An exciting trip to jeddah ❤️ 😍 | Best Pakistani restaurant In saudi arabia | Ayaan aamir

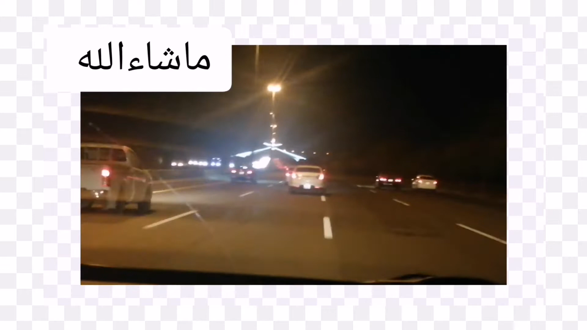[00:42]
کرتے ہیں اور آگے جو ماشاءاللہ قرآن کا سٹیچو آرہے تو اس کو ہم یہ بھی کہہ سکتے ہیں گیٹ آف مکہ یا پھر عربی اس کو کہتے ہیں بواب المکہ اور رات میں تو اس کا ویور بھی پیار ہو رہا ہے ہوتا ہے کیونکہ اس کے پر لائٹننگ ہوئی بھی ہے گرین اور وائٹ انڈ اٹ واس بیلٹ انیس سیونٹی نائن اور ابھی یہاں پر بہت ٹھنڈی ہوا چل رہی ہے ویدر بہت اچھا ہو رہا ہے اور ہمیں ایسے بہت کام دیکھنے کو ملے گا کہ جدہ میں بارش ہو رہی ہے یا پر جدہ کا ویدر بہت اچھا ہے کیونکہ جس طرح پاکستان میں